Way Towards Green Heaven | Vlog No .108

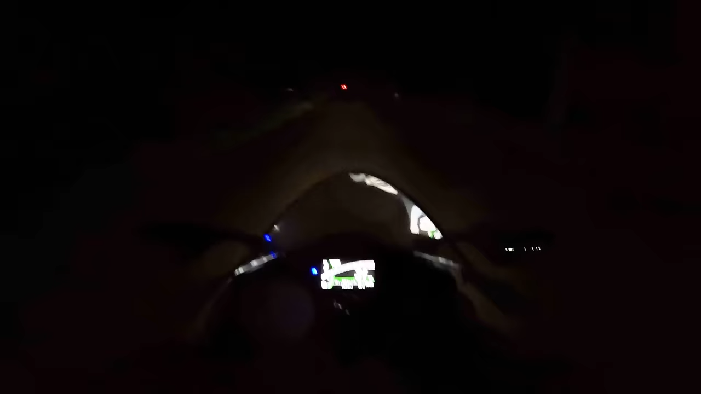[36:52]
बारिश तो रुक गई है, 10:30 बज गए, लेकिन यहाँ पे रोड अपनी जगह नहीं छोड़ रहा है, गंदा रोड, अच्छा रोड ही नहीं है। और आप है ना इस बाइक से 100 किलोमीटर अच्छे रोड पर प्रवास करो, आपको कोई प्रॉब्लम नहीं होगी,
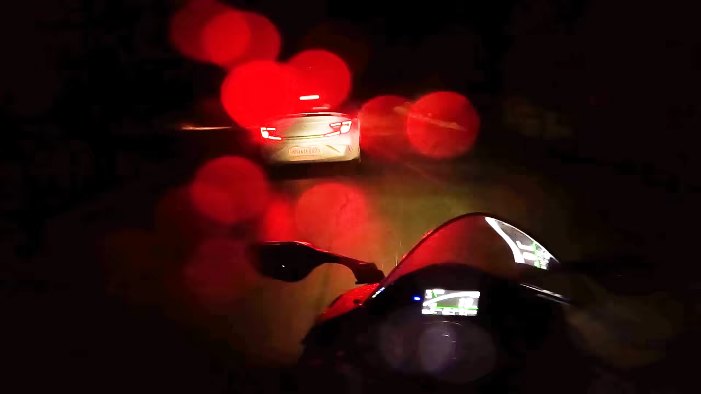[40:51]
अभी मैं एक्साइटेड हूँ थोड़ा जेवन जेवने के लिए। अरे बाप रे, ये लेफ्ट कहाँ से आ गया? ठीक है चलो, शॉर्टकट है शायद गाँव एरिया में।